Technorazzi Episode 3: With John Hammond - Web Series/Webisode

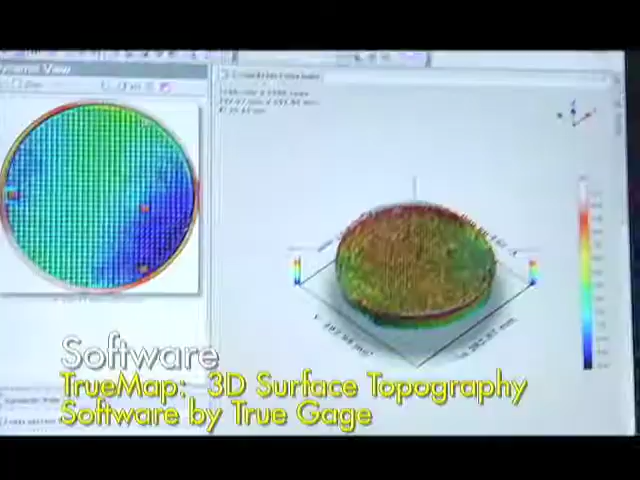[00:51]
TruGauge that allows us to do some surface metrology analysis.
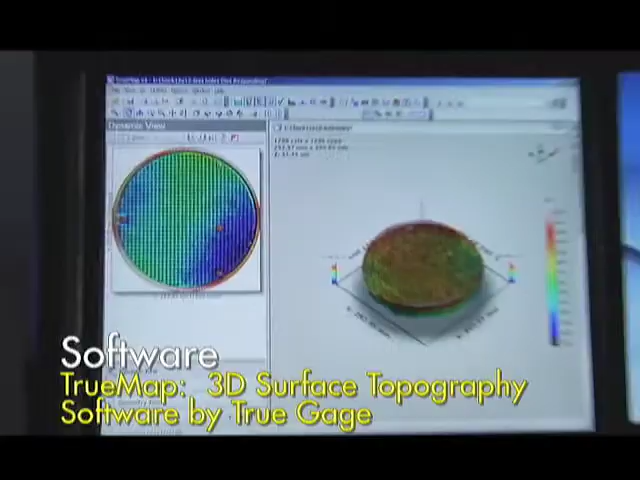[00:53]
What we're going to look at today is kind of a unique application for this particular product. This is a, well you tell me what it is.
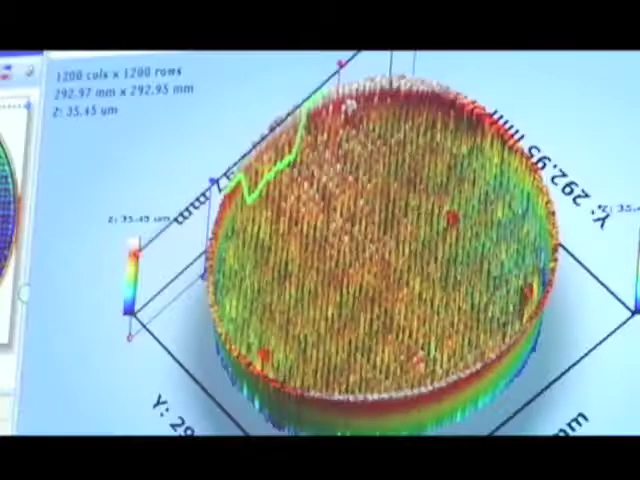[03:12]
This particular image that we're looking at here on the screen is a 3D representation of the chuck surface with the pads as well as the field.